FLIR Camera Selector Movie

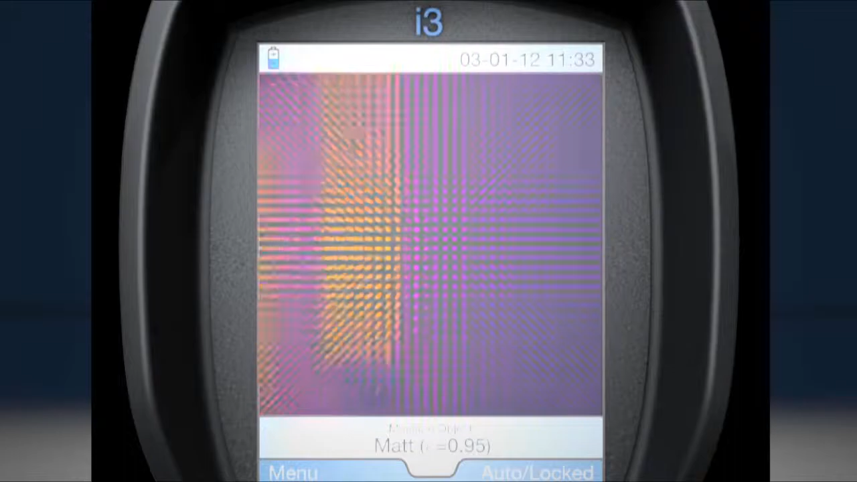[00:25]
a picture that you can use to find and diagnose problems.
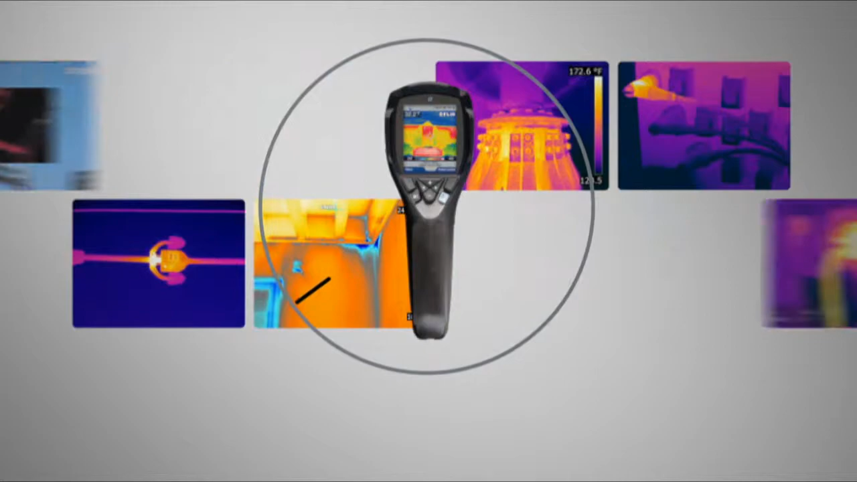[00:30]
On screen: scale top 172.6°F
So, how do you know which camera is right for you? There are lots of things that go into that answer,
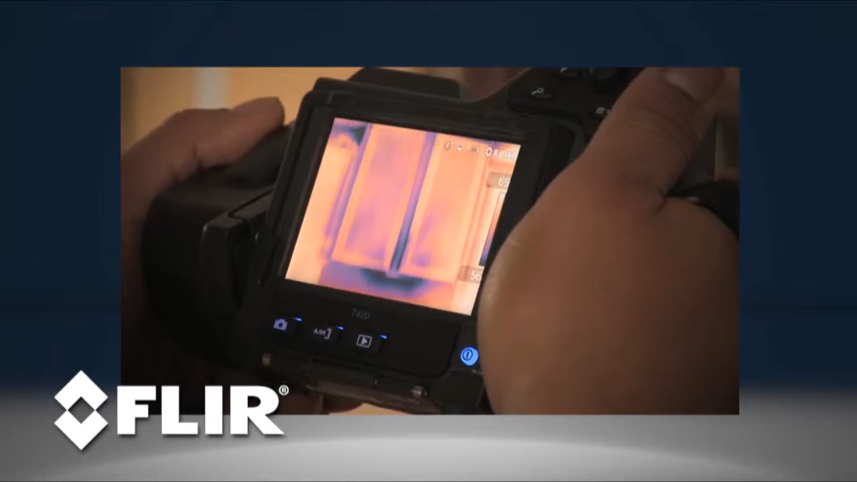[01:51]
E and T-series are also the cameras to choose if you need a video camera along with your thermal imager.
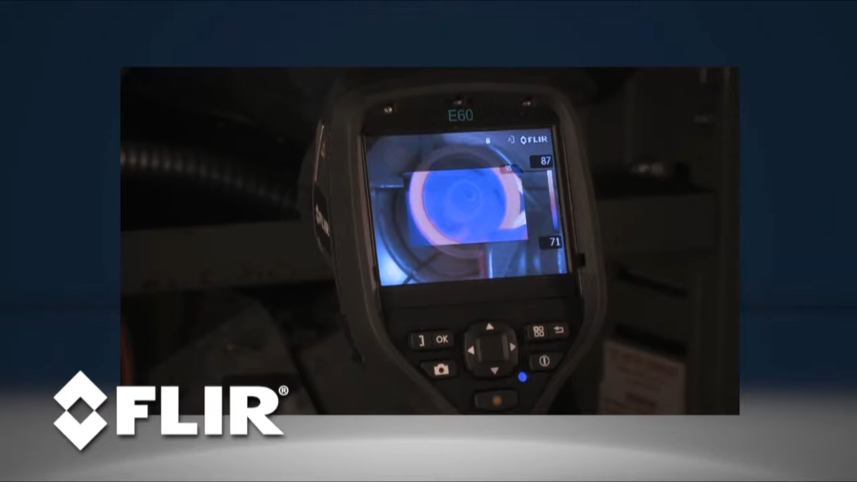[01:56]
Radiometric thermal video can be a powerful tool for process
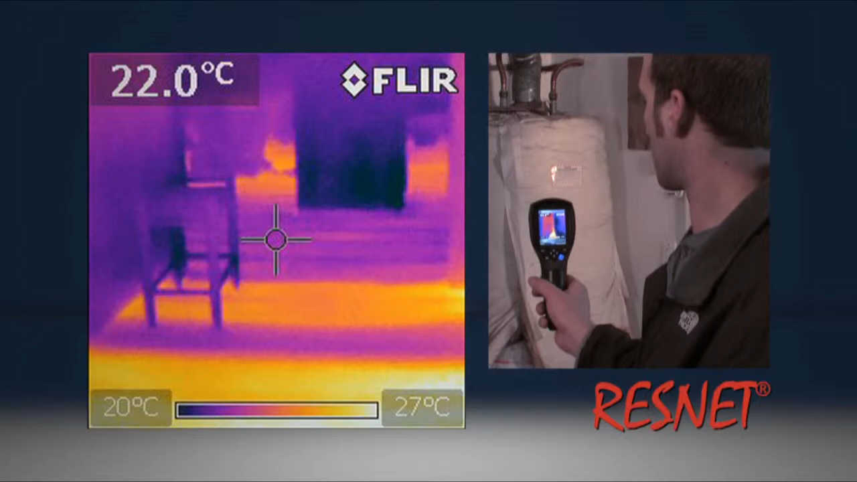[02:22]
On screen: spot 22.0°C, scale top 27°C, scale bottom 20°C
If your thermal camera needs to meet specific regulatory standards like ResNet, you'll need at least a higher-end eye-series, but probably an E-series.